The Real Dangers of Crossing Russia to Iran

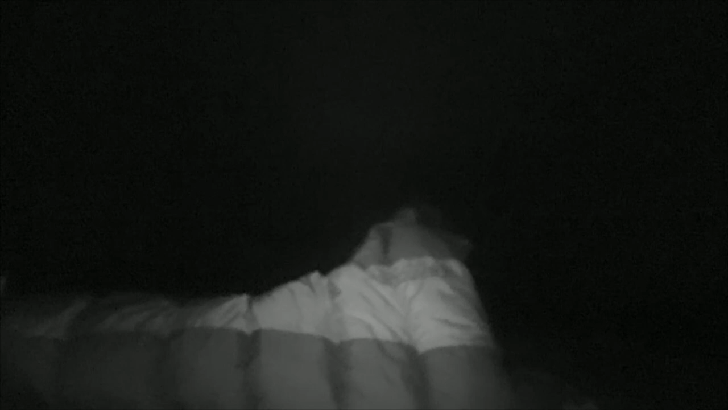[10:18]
How close is it, Louis? 7 meters away from us.
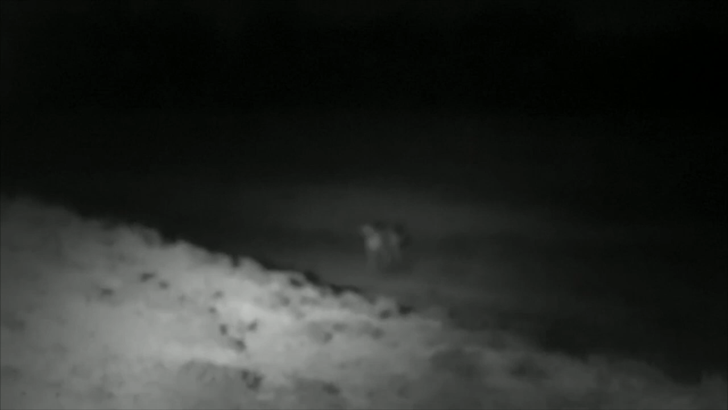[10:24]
Is it a dog or a wolf? Dog.
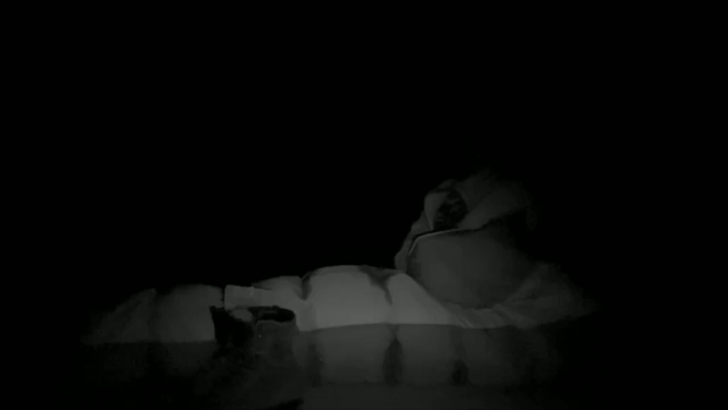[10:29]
Usually the dogs have this special area, which is under protection.